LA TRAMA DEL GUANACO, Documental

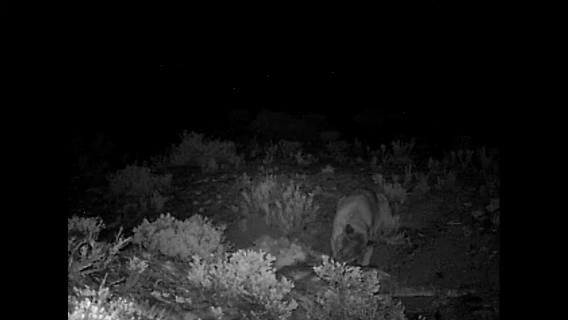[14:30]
Pero el banquete recién empieza, porque estamos frente a uno de los eslabones de una cadena alimentaria. Luego del puma, llegan en fila los otros predadores, que se aprovechan de su caza. El zorro primero.